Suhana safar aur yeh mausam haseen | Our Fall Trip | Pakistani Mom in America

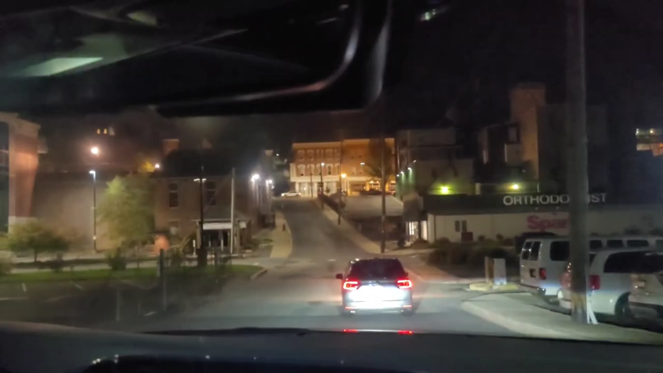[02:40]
اور گیارہ بارہ فیملیز ہم لوگ جا رہے ہیں کٹھے اور یہ بڑا پینسلوینیا کا ایریا ہے
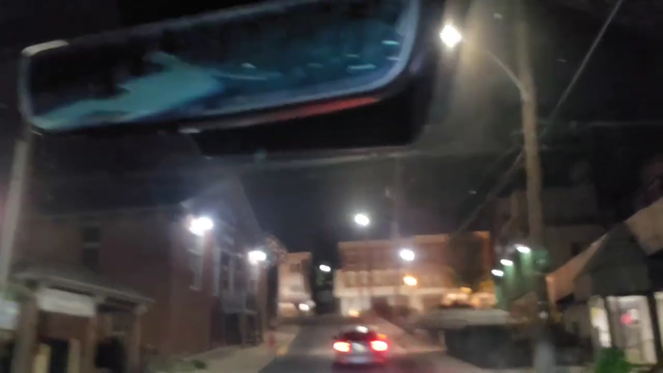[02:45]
اور اس طرف ہی ہم جا رہے ہیں تو سامنے سے آپ کو یہ کافی
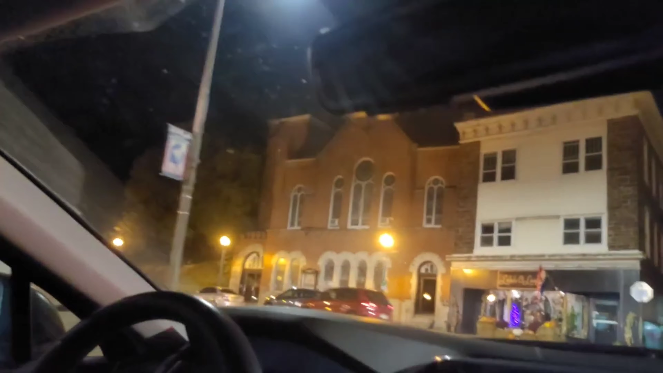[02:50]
ریزیڈینشل نظر آ رہا ہوگا کئی طرف ٹاؤن ہاؤسز ہیں کئی پرانے گھر بھی ہیں تو تھوڑا ہلی سا ایریا
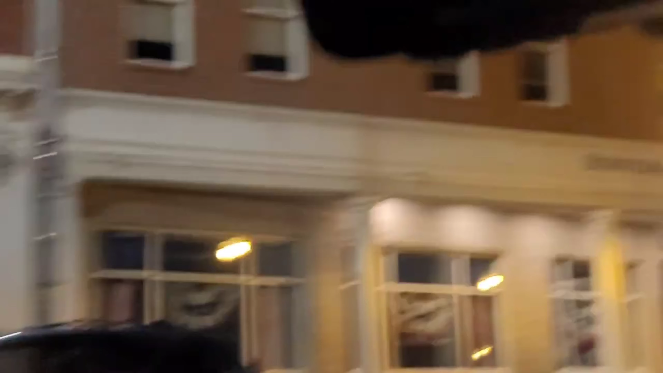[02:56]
ہے تو بھی یہاں سے ہم لوگ جا رہے ہیں بڑا رونک والا لگ رہے ہیں آگے جا کے دیکھتے ہیں کیسا ہوتا ہے
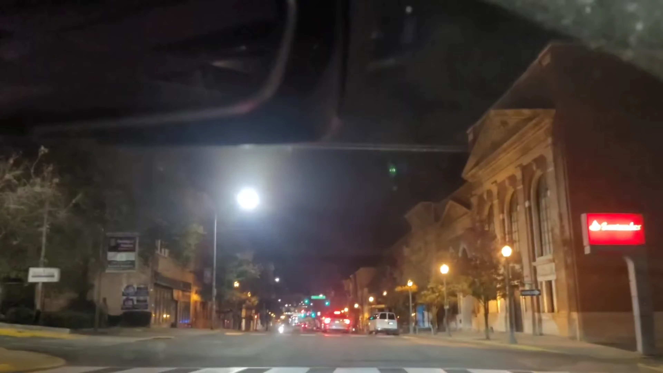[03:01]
تو بچے بھی بہت ایکسائٹڈ تھے کافی ٹائم بعد ہم اس طرح کا ٹور کر رہے
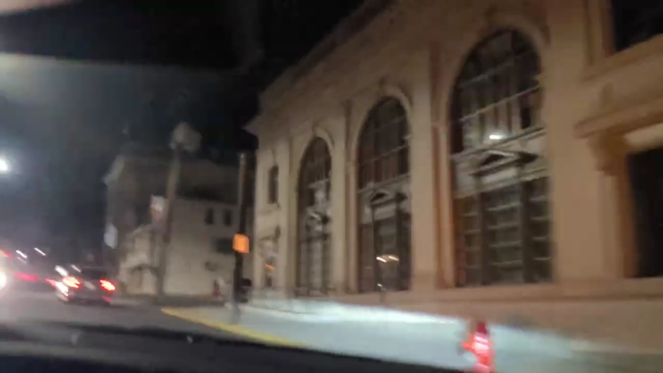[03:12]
نہیں ہوا تھا اس سے پہلے ورجینیا کا ہم نے ٹور کیا تھا تو یہ ہمارا فال ٹور ہے اور میں کہتی ہوں ون او دی بیسٹ ٹرپ ہوتا ہے یہ سال میں کیونکہ وال پہ بڑے خوبصورت کلرز آئے ہوتے ہیں اور بہت ہی خوبصورت ساری آپ نیچر ویوز اگر آپ کرو تو بہت خوبصورتی اس میں آپ کو شو ہوتی ہے تو اب یہ تھوڑی سی رہا گاڑی ہیل بھی رہی تھی کیونکہ ہیلی تھا
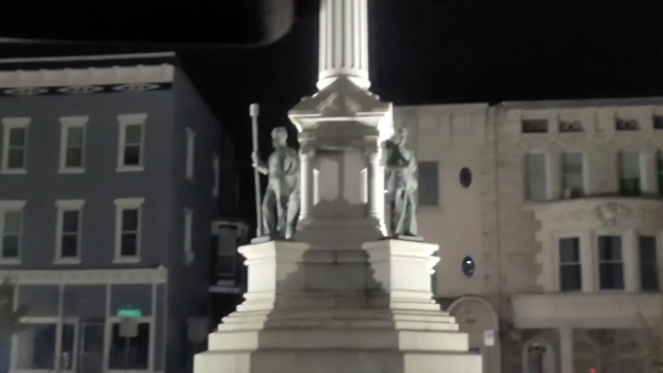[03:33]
نا تو یہ دیکھیں بڑا خوبصورت سا یہ ڈاؤن ڈاؤن ہے سٹی ہے اور اس کی نا میں ساتھ ویڈیو بنا رہی تھی میں نے کہا چھو لو تھوڑا سا آپ کو بھی دکھاؤں کیونکہ فرس ٹائم میں بھی یہ والا ڈاؤن
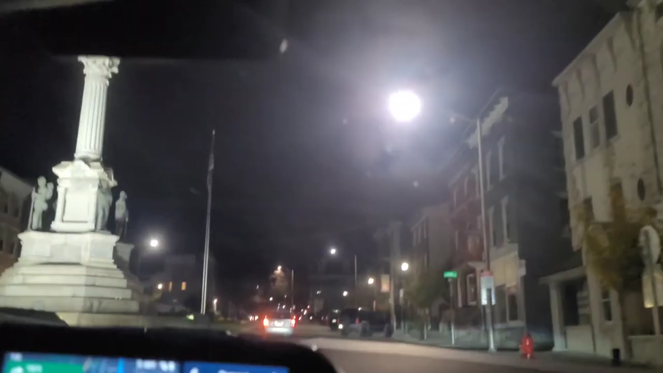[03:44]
ڈاؤن دیکھ رہی تھی ابھی تو یہ بالکل ریزیڈنشل چل رہا ہے رونک والا
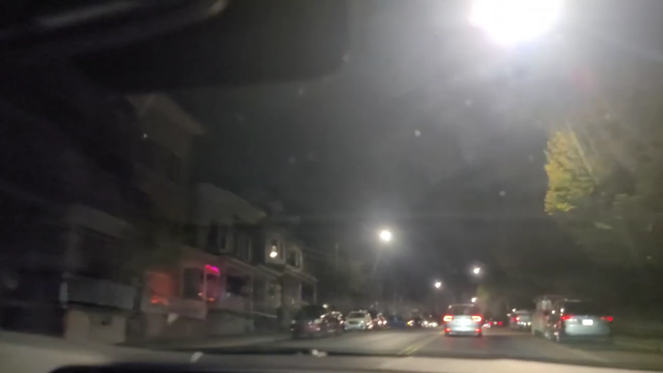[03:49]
ایریا لگ رہا ہے تو ہم قریب ہی ہیں اپنی ڈیسٹینیشن کے اب آکے جا کے دیکھتے ہیں کہ کہاں پہ
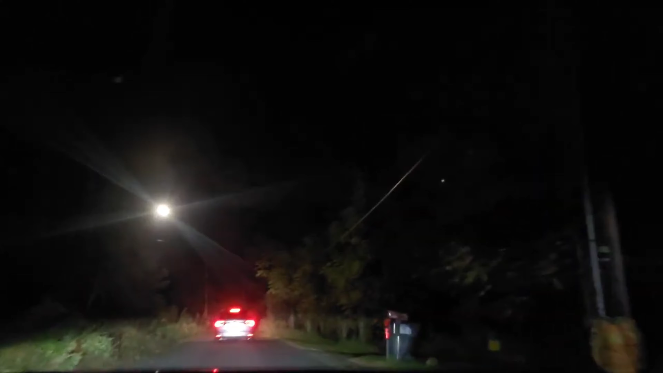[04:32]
سب ایک ساتھ ہیں تو ذرا حوصلہ بھی ہو جاتا ہے اب یہ بالکل ہانٹڈ سا لگ رہے ہیں اندر کو جائے جا رہے ہیں جائے جا رہے ہیں کوئی گھر نہیں نظر آرہے بیچ میں کافی دیر بعد ایک چھوٹا چھوٹا گھر نظر آتا ہے تو اب یہ آگے بھی دیکھیں آپ
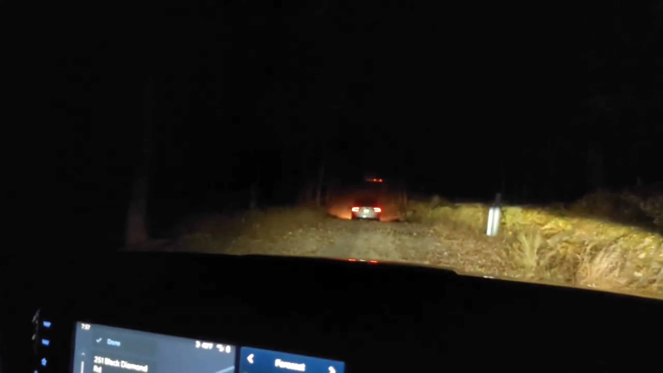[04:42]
تو بڑا سکیری سا ہے اور سپیشلی جس طرح کر آج ہیلووین ہے تو اگر ایسے موقع پر آئیں آپ
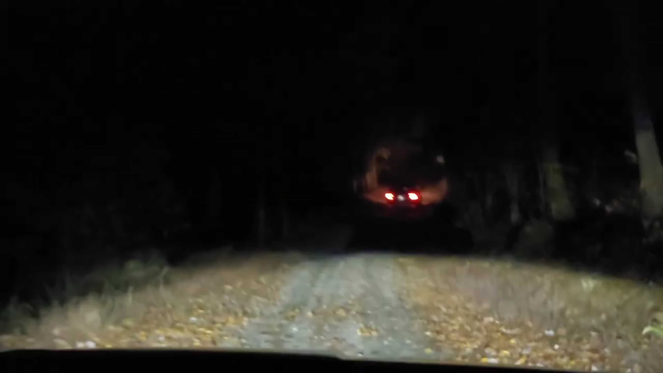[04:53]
تو بڑا ہانٹڈ سا لگتا ہے اب بیچ میں کچھ گھر بھی ہے جنہوں نے مانسٹرز لگائے میں لائٹنگ سکیم یا بیچ میں آتے ہیں تو وہ اور زیادہ آپ کو تھوڑی ہورر لک دیتا ہے